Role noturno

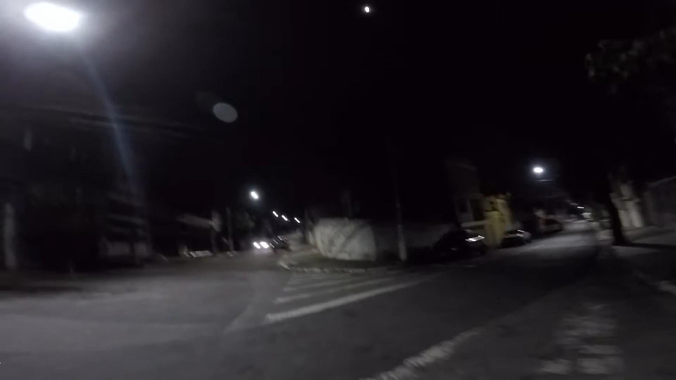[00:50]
dá pra gravar legal a noite dá pra enxergar bem né e o céu está limpo bastante estrelas e a lua está aqui em cima olha a lua aqui olha a lua olha a lua olha a lua o céu está limpo
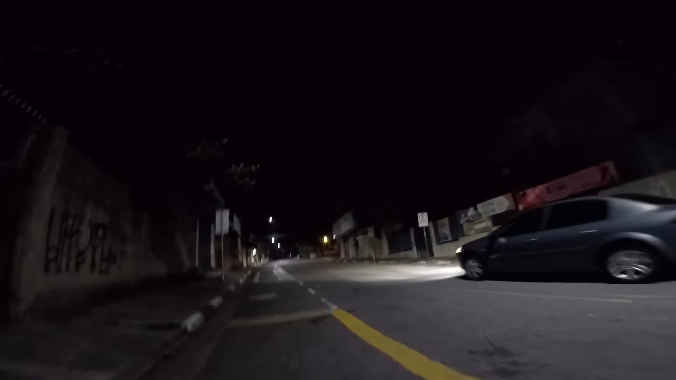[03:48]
vamos ver se dá pra comprar um lanche aqui mas tá tudo fechado padaria fecha dez horas agora é mais de onze horas já padaria já fechou
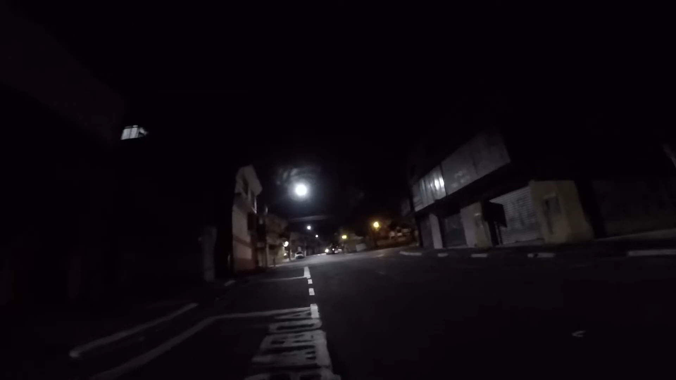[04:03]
padaria já fechou parece que é um lanchonete já fechou padaria já fechou padaria
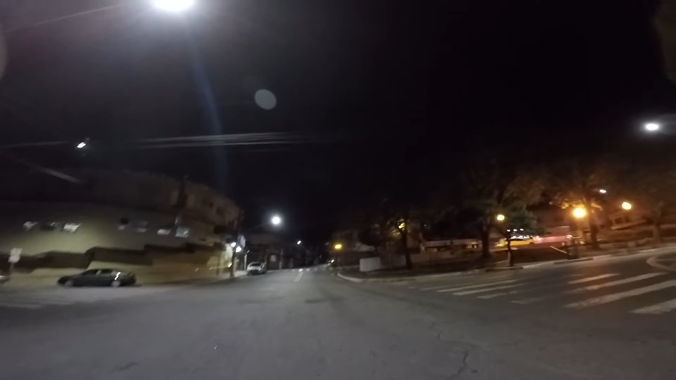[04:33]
já fechou padaria fechou padaria padaria padaria está fechada